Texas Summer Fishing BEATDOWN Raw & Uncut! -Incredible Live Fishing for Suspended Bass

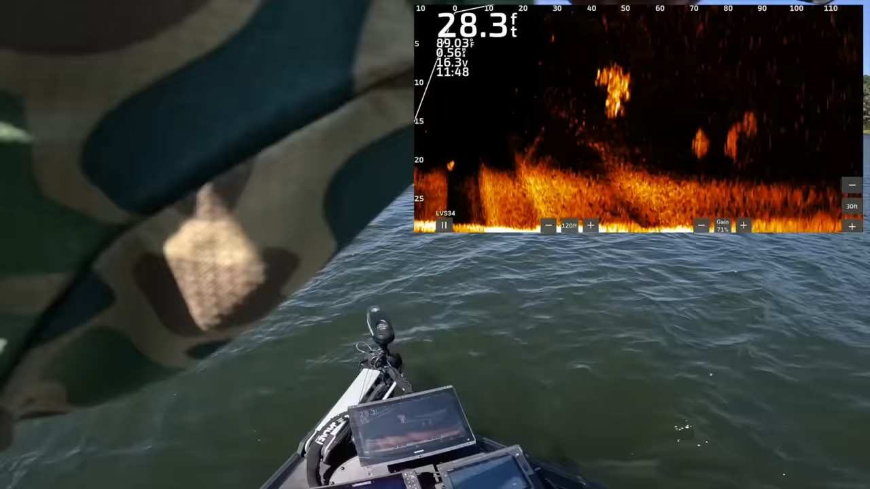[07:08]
On screen: depth 28.3 ft
And they all just lit up and it's in one's mouth right now probably. Nope, they didn't eat it. Yep, they did eat it.
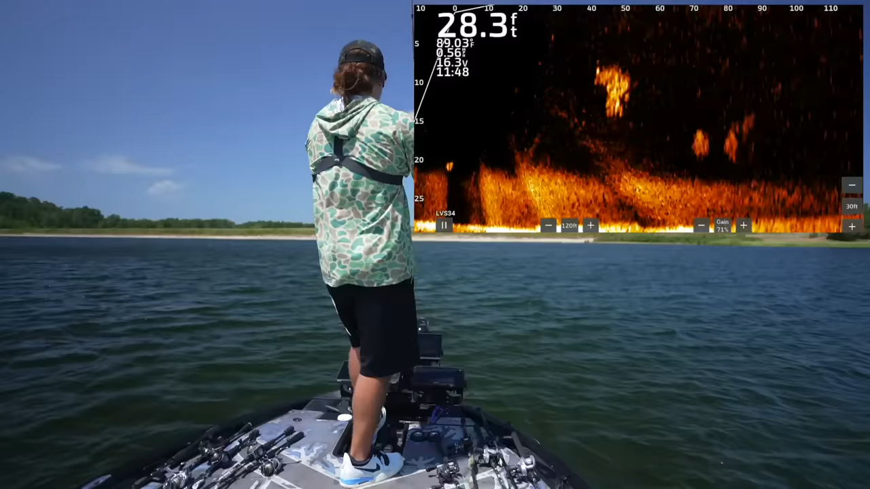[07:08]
On screen: depth 28.3 ft
It's in one's mouth. Look at the whole school following them in too.
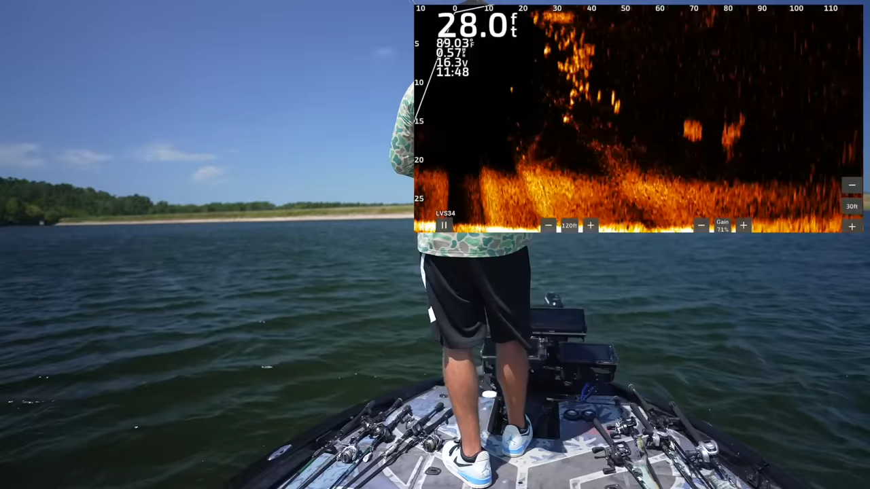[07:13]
On screen: depth 28.0 ft
Absolute craziness. There goes my hover.
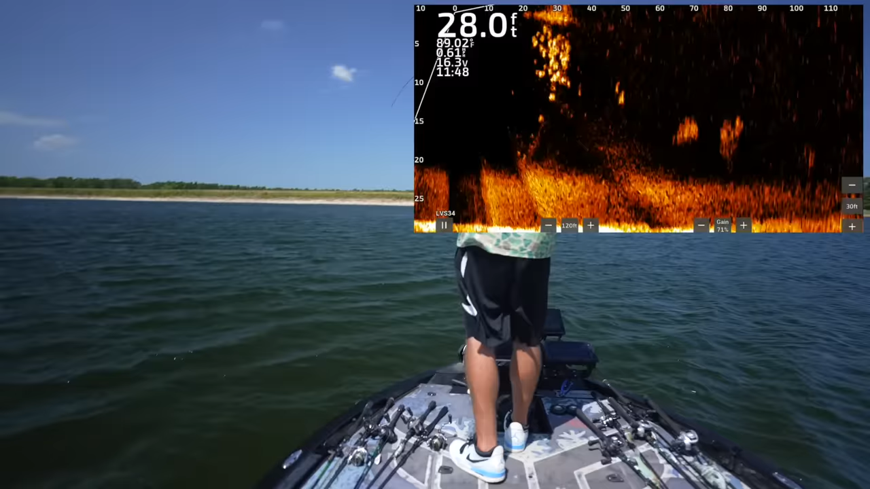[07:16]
On screen: depth 28.0 ft
Oh no, that's a freaking bait fish right there.
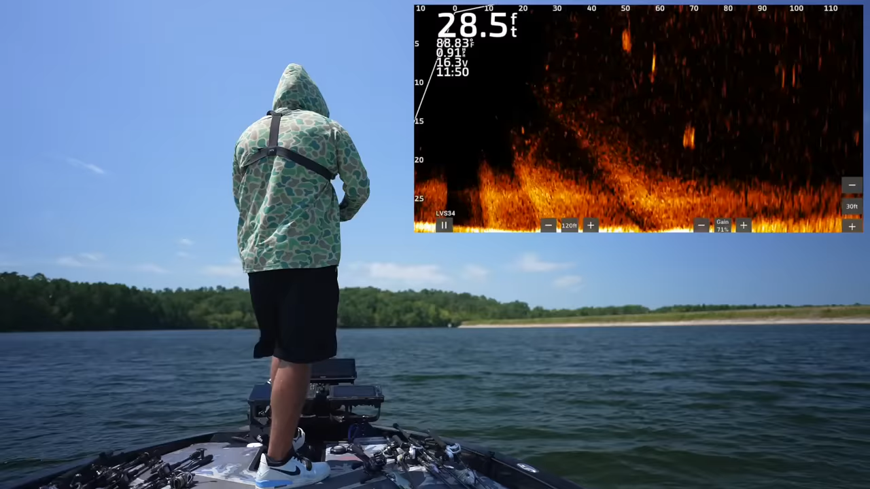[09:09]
On screen: depth 28.5 ft
There's a pretty good sized fish out there at 65 to 70 feet, and he's kind of by himself. That does look like a really good one. Let's see if we can get him to bite. Did you see it? Yep, he turned around. He turned around, guys. Look at it. He's coming in hot. Is he going to close it? Sorry, the wind's blowing us, so I'm trying to keep him in the beam. Oh, he's thinking hard about it still, but he is not acting like he's going to pull the trigger. Come on, bud, do it. This is the nice thing about the hover juggle. I can just pop it in his dang face and tempt him with it. Did he just give up? I think he gave up.
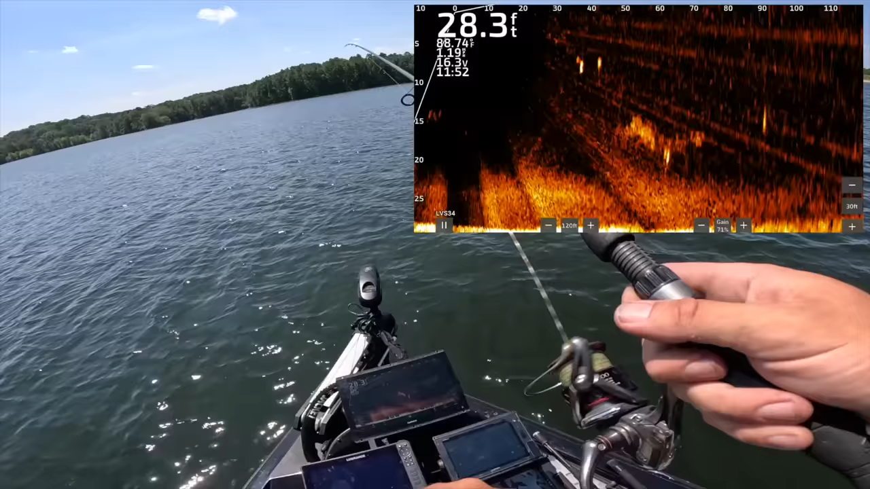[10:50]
On screen: depth 28.3 ft, water 88.74°F
But you can really pick and choose which ones you cast at when you have this many opportunities. It's not a day where you just, you know, are gonna try to catch every fish that's in front of you. Hopefully, we might end up like that if these guys don't get super crunk on us. But as you can see, that one right out there, there's 2 fish, but the one on the backside there, it's kind of swimming away from us at 70 feet. It's a little bit better fish for sure. Once again, I might need to switch up to a different presentation that I can cast a little easier into this 15-ish mile an hour wind. Kind of missed him too.
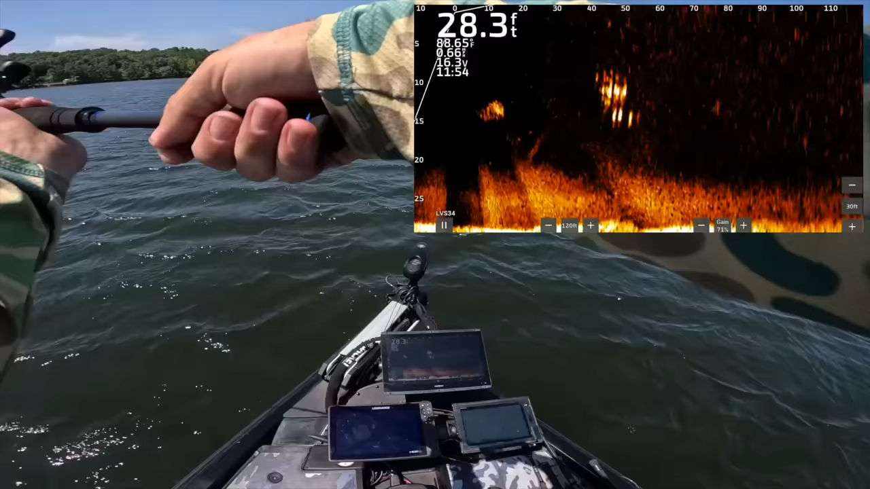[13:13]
On screen: depth 28.3 ft, water 88.65°F
spooked and injured bait fish out here in the open. All right, let's see if these fish will come up a little bit.
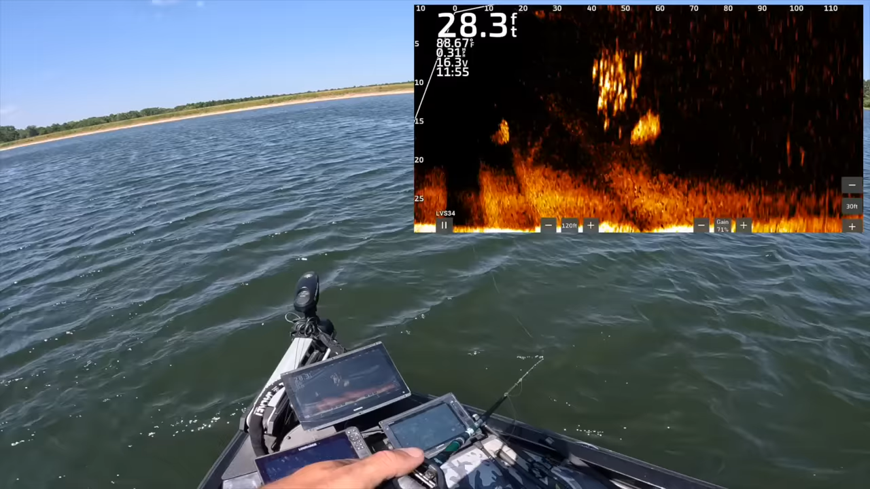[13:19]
On screen: depth 28.3 ft
God, they're moving so fast. They're moving to my right. Let's see if I can throw it over there, if you guys can see.
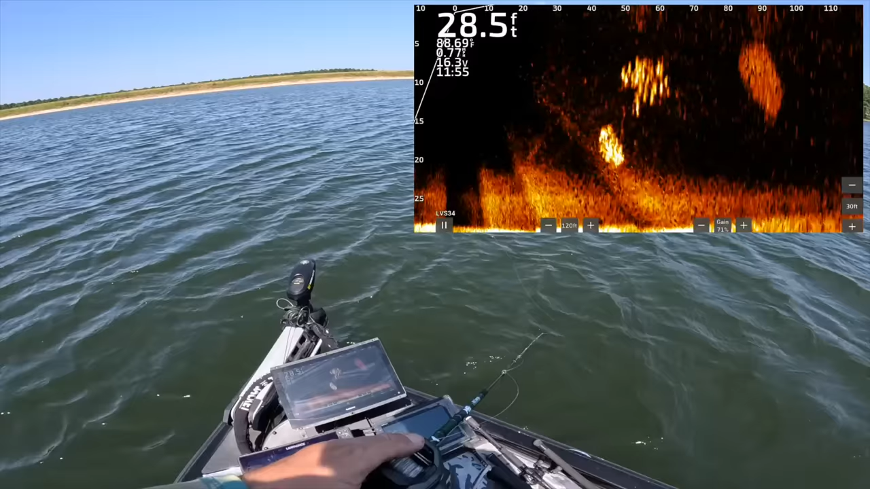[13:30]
On screen: depth 28.5 ft
A couple of them anyway. Or 87 maybe. Dang it, caught my front hook. Definitely one thing you gotta watch when you're throwing braid on this topwaters for sure. Trebled topwaters. Come on, bud.
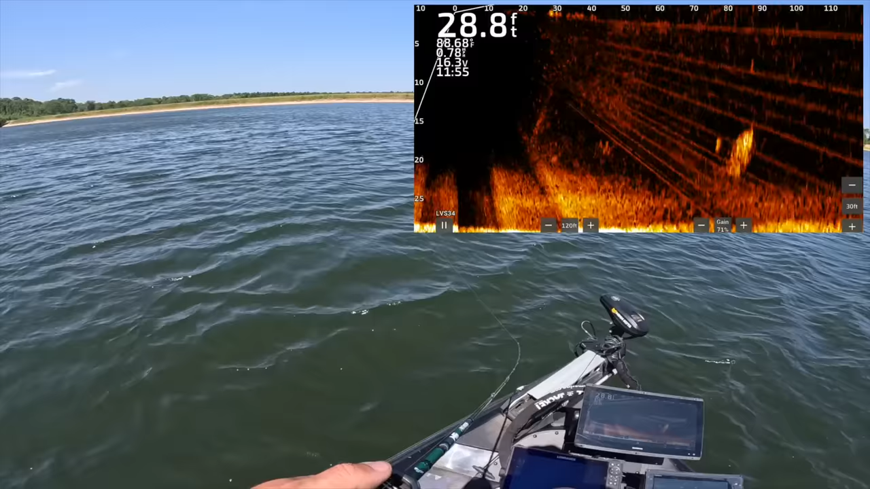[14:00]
On screen: depth 28.8 ft, speed 0.78 mph
I'm already thinking about throwing that glide bait to him. Seeing if that'll make one of these bigger ones wanna eat.
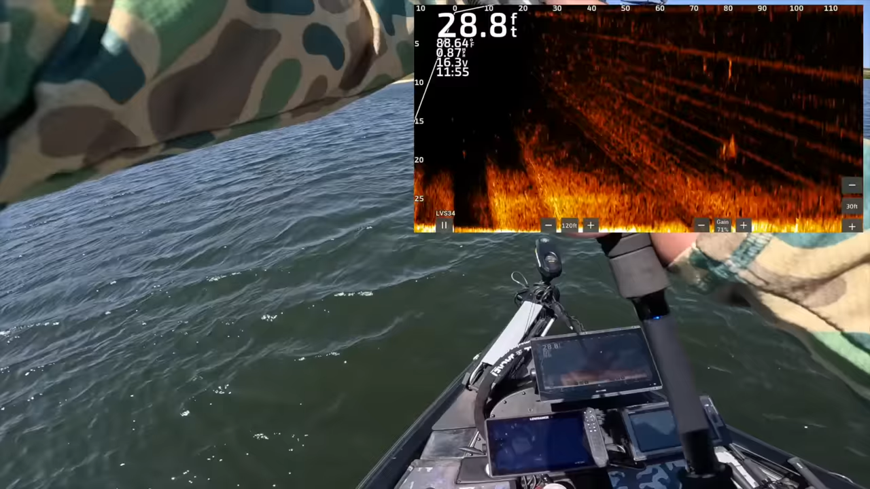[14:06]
On screen: depth 28.8 ft
There's 2 good sized ones out there. Windiest day of all time, of course. Guy's kind of falling, but way below. He's not super happy about it. All right, moving on with our experimentations. Cole, we're gonna kill that clip. There's a big one out there. Can't even see him now because he's in it so much. In that ball of bait, yeah, you can see him now back behind it, of course. Did he seriously get spooked by me? Damn it.
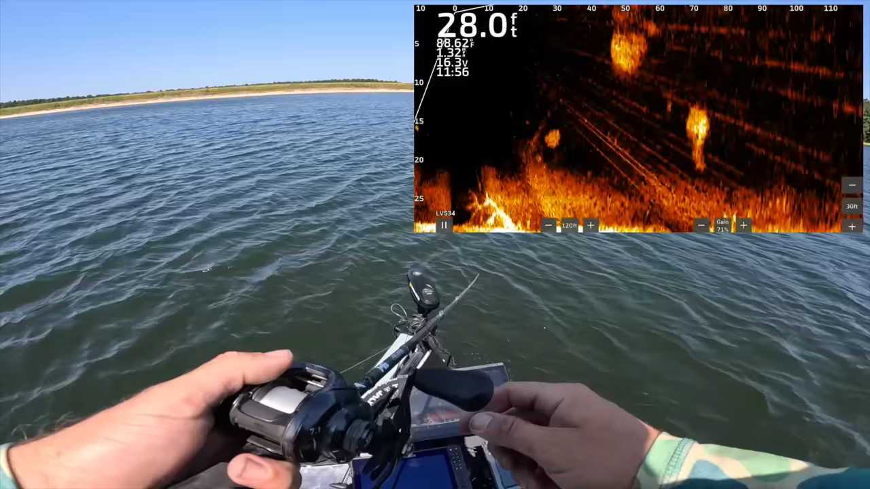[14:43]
On screen: depth 28.0 ft, water 88.62°F
come on up.
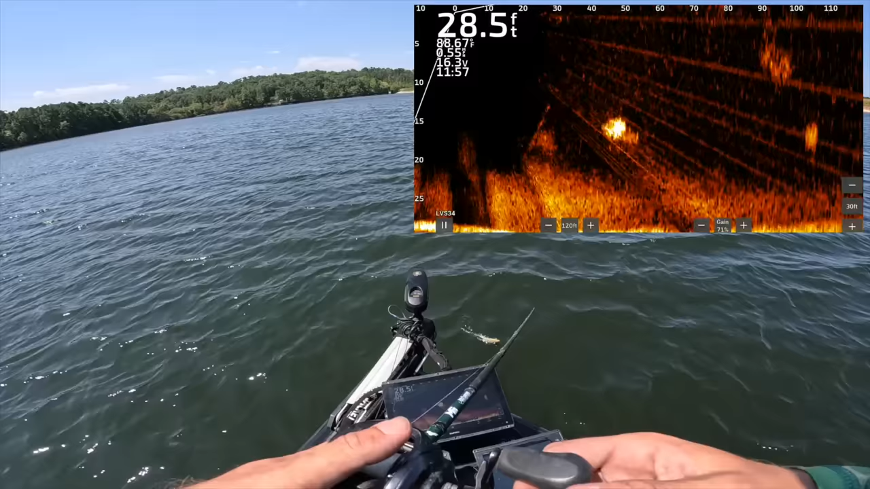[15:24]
On screen: depth 28.5 ft
That one's interested, but I think we need a bigger fish to throw out to eat this glide.
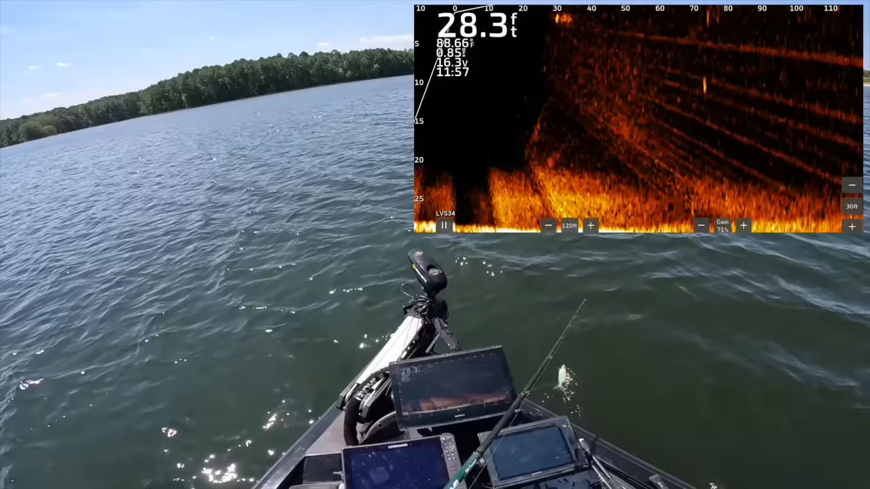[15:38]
On screen: depth 28.3 ft
Okay, there we go. That guy's on it good. Come get it, come get it. Oof.
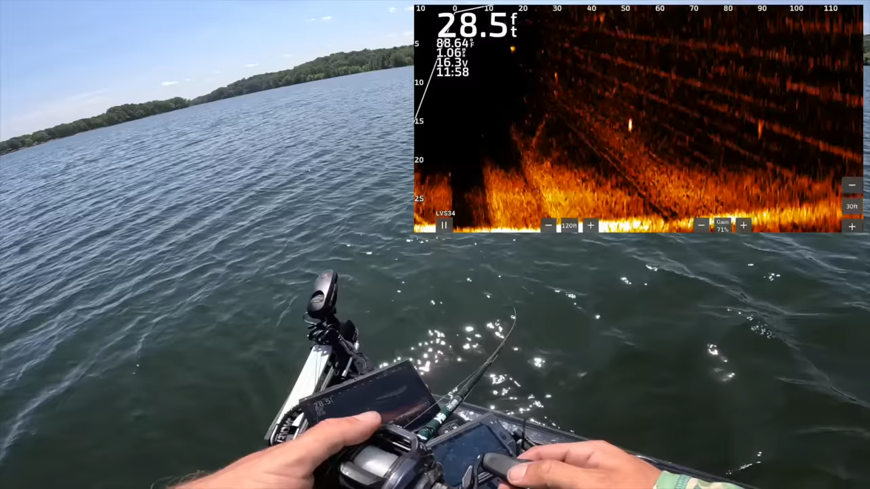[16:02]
On screen: depth 28.5 ft, water 88.64°F
He said nope. Look at those jokers out there. I think as we kind of move across the lake this way, I've seen a lot more schooling activity. We're gonna see more fish, but we wanna make sure that we're getting around these better quality ones because, man, some of these guys are freaking tiny, like the first one we caught. There's a whole school of them out there.